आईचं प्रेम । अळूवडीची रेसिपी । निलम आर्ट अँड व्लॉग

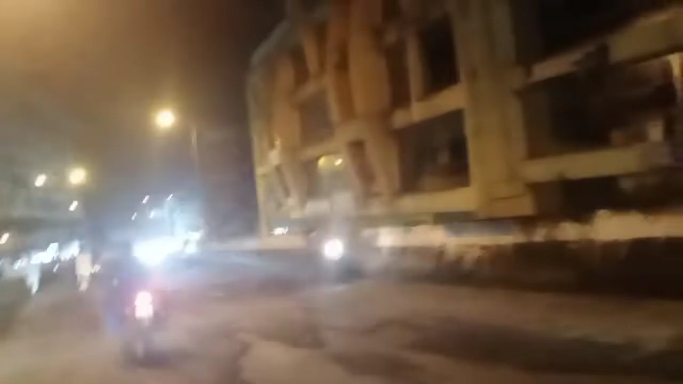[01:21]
एकेकाळी इथे उभं राहिलं की इतके गणपती बाप्पा दिसायचे. जितके विरारमध्ये गणपती बाप्पा आहेत तितका गणपती बाप्पाचं दर्शन व्हायचं, परत त्याला एक वाहन बघायला मिळायचं नाही.
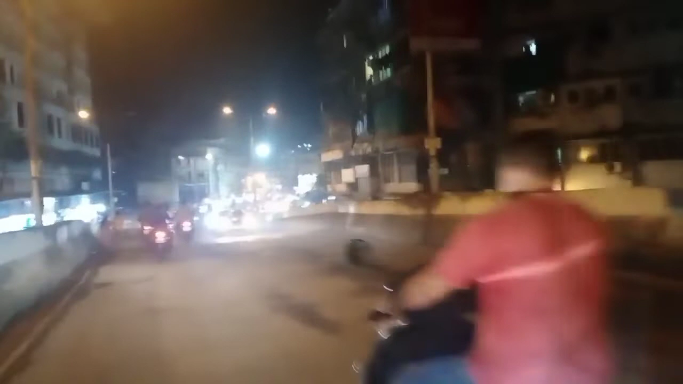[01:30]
पण आज गणपती बाप्पा दिसत नाही आहेत, पण गाड्या भरपूर आहेत.